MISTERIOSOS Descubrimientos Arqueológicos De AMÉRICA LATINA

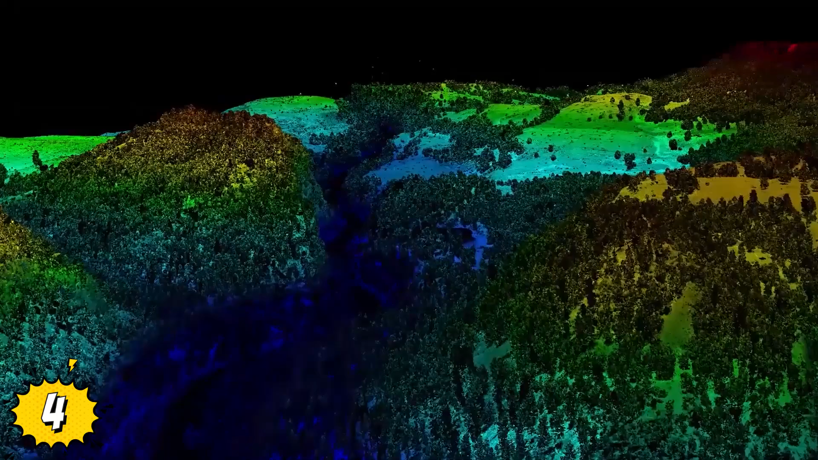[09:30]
Durante su visita, el equipo de expertos trazó un mapa de las plazas y pirámides de tierra, montículos y otras estructuras del sitio.